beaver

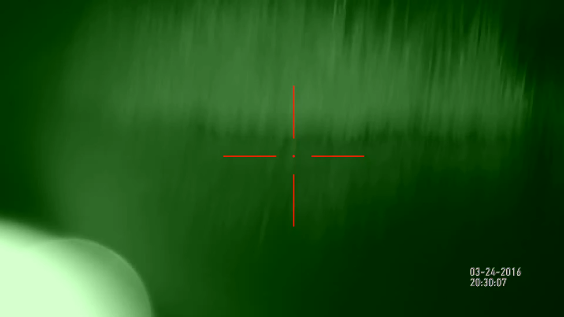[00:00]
video. You see him? You see him? He's about to disappear. Where is he? Let's go. In front of the boat, JT. Where? In front of the boat.